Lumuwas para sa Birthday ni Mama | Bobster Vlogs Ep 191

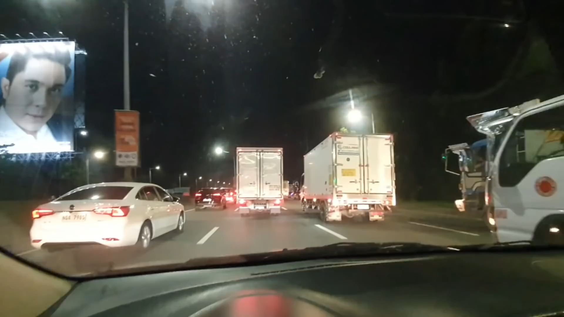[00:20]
Diba? Traffic. Kaya nga ako nakapag-vlog eh, kasi ang traffic. 6:30 ako umalis ng bahay, almost 10 na. Friday kasi, yan. Lesson learned, wag uuwi ng Friday.